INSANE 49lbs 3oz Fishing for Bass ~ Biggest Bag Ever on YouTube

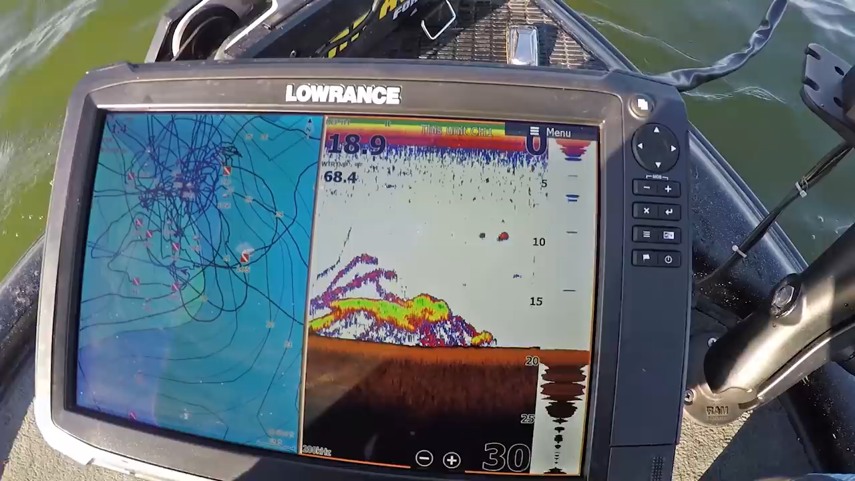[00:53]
This is pure sexiness. Those are freaking giants.
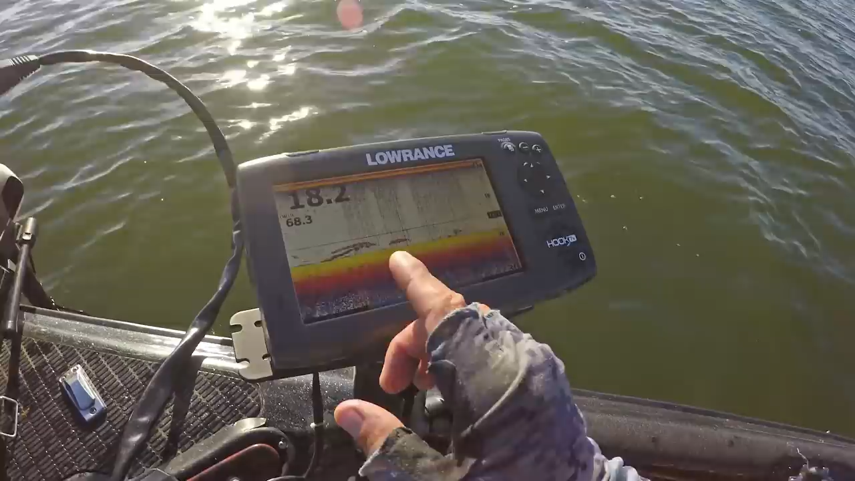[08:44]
And these are the fish. Now, keep in mind two factors. One, we're kind of drifting around and trolling, so we're not at an idle speed or anything. So they do come across as sort of like lines on the graph because we drift with them or drift over them.
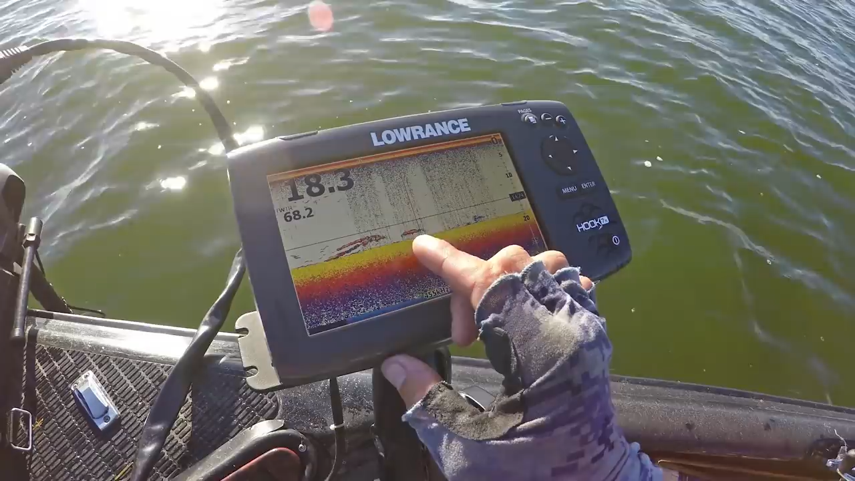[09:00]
But those, especially when you're over like 10, 12 foot, when you see thick yellow lines on this color palette, thunker. Thunk donkey, thunk, go fishing. That's about all I can say about that.
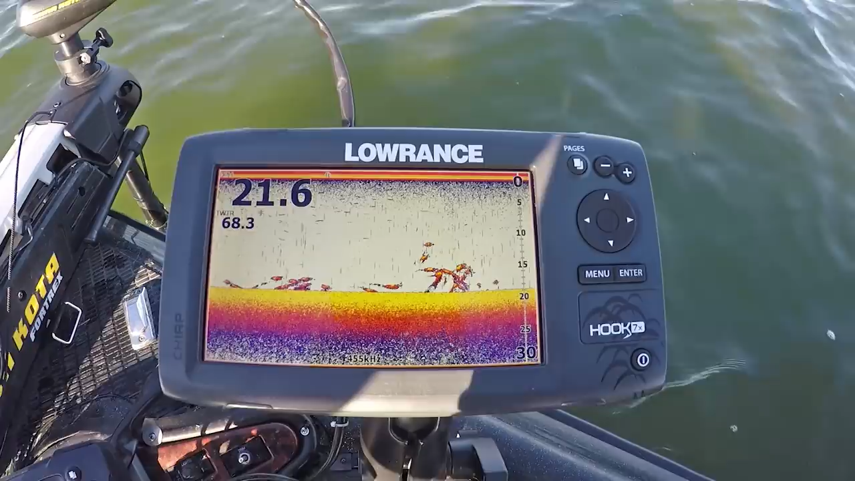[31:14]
Here's true sexiness. Those are freakin' giants. Those are freakin' giants.